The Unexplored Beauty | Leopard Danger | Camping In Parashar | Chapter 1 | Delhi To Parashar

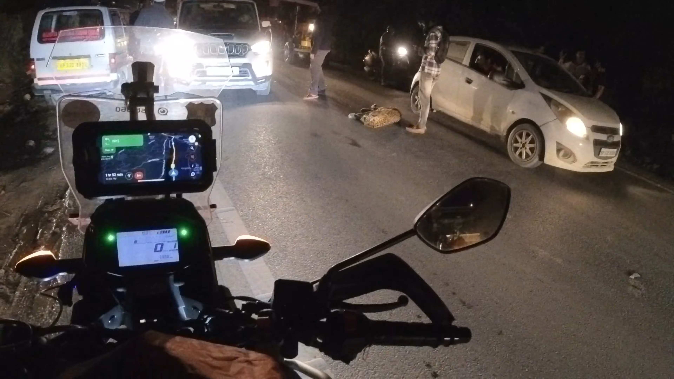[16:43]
गाइज यहाँ पर देख पा रहे हैं आप, लेपर्ड यहाँ पर मरा पड़ा है,
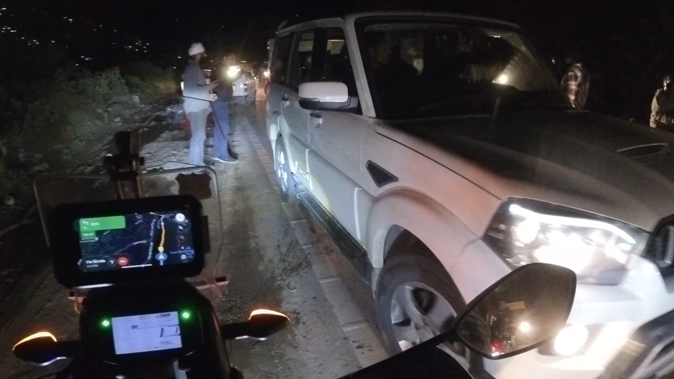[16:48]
बीचों बीच में लेपर्ड गिरा पड़ा है, मरा पड़ा
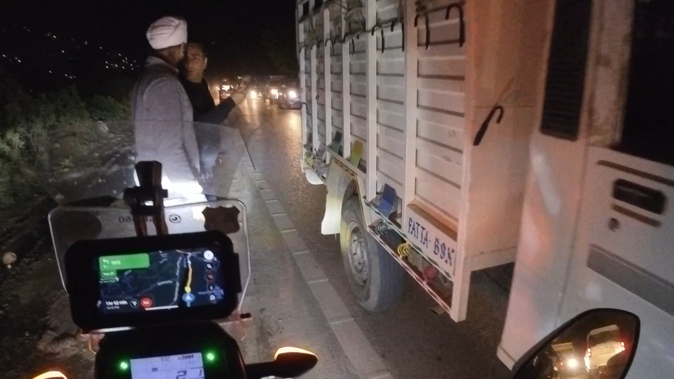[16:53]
है। ओ भाई कहाँ से आ गया ये लेपर्ड, किधर से आ गया लेपर्ड, ऊपर से गिरा है क्या?